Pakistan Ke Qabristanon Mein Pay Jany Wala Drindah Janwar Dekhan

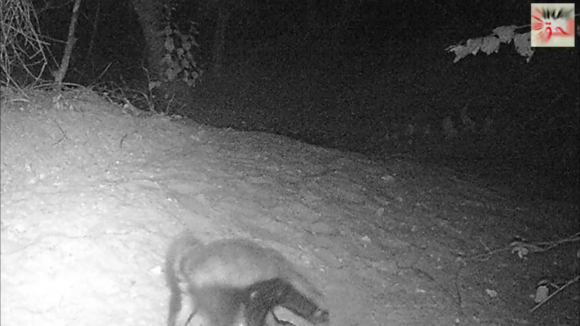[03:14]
آئی کہ یہ بججو قبروں کو کھوڑ رہا ہے اور اس نے کئی انسانوں کو بھی زخمی کر